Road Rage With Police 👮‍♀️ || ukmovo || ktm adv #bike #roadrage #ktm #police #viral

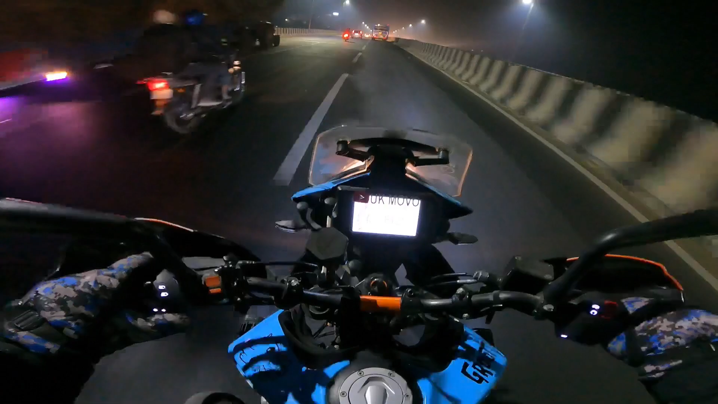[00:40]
पे है अभी पीछे आ रहा था देखा हूं पास से दिखाता हुआ अच्छा था इतनी स्पीड से मैंने सुचा यार कौन है पास मार रहा ही है तो देखो
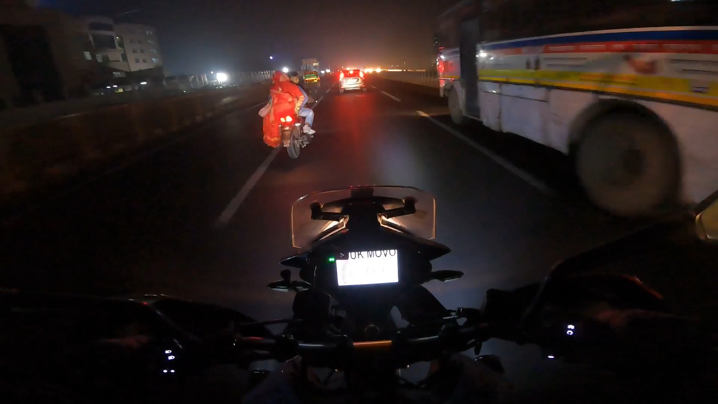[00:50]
एक ललकी भी पीछे बैठी है शायद नहीं नहीं शादी हुई है